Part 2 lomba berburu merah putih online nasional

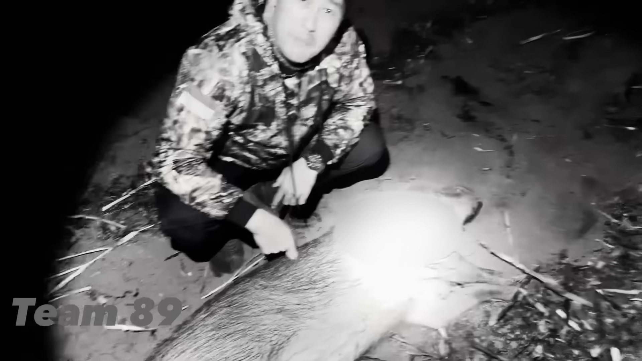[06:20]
Iya, iya. Itu ada bekas rempetan peluru tuh. Di keleknya, keteknya. Bukan. Berarti tadi ceweknya, Pak. Iya, kenal lagi tapi yang lu sikat tuh jauh, ceweknya jauh. Itu gak kecil-kecil amat juga, ini aja segini aja yang gedenya.
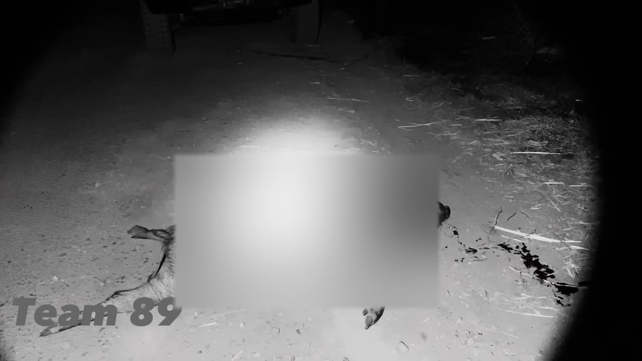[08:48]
Sama yang kedua tuh. Iya. Yang kedua ini.